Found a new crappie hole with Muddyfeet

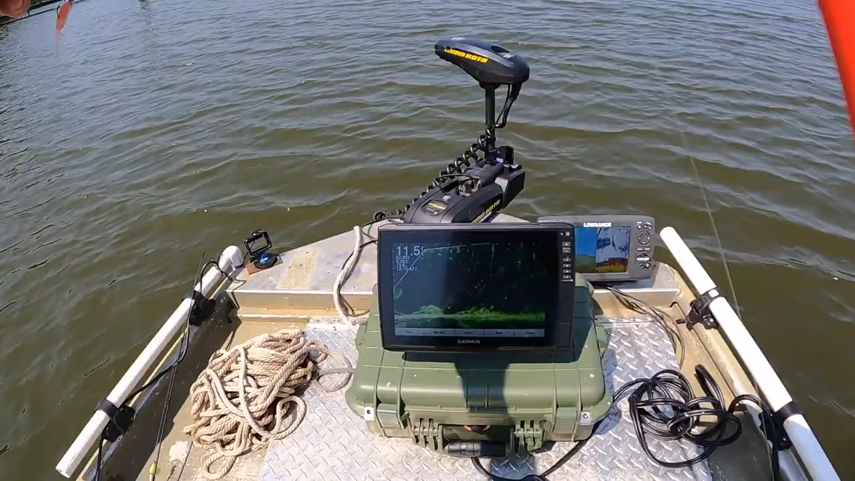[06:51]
I think there's going to be some more brush. But I still see some good fish on this right here, on the graph.
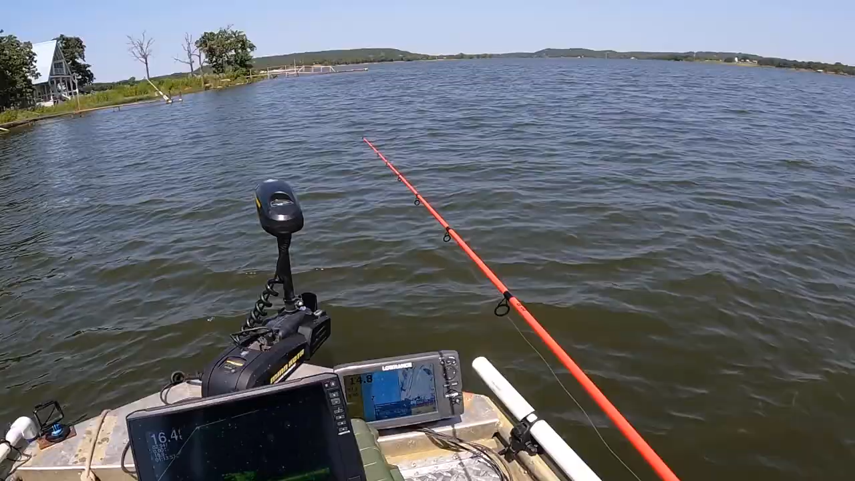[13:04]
i think it's going to be a pile of small ones on this log right here